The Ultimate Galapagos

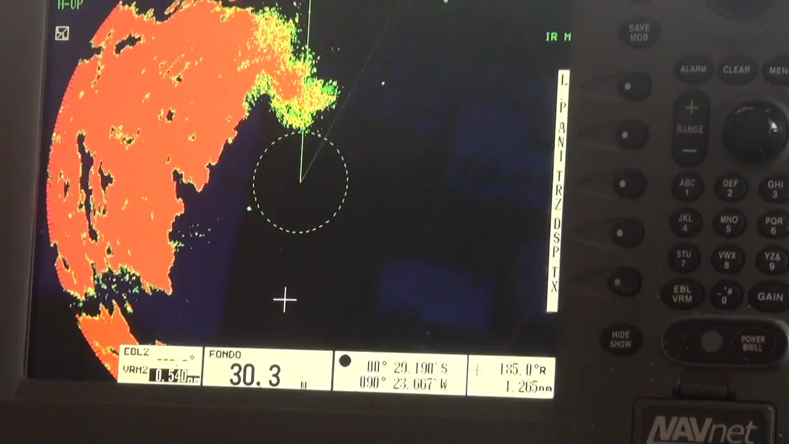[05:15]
Here is the ship's radar that has a broad look around us, including detecting the rain.
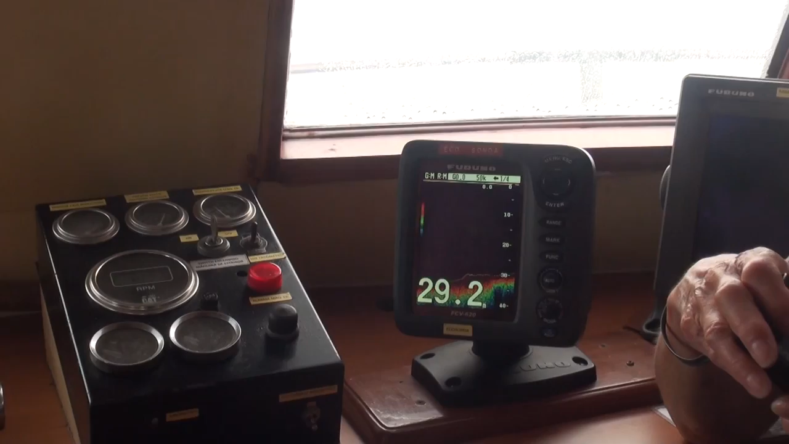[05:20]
This is the ship's sonar depth indicator to keep us from hitting the bottom.